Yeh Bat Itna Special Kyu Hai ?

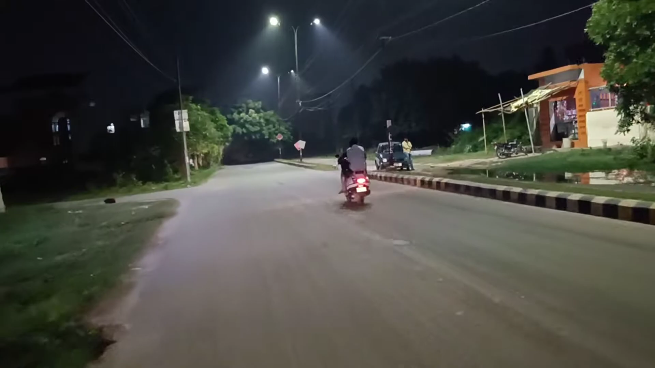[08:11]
आम राइडर प्रोवाइडर सामने देखो डी वाइडर और ये भाई साफ इतना अंधेरा यार गुप अंधेरा गुप गुमनाम है कोई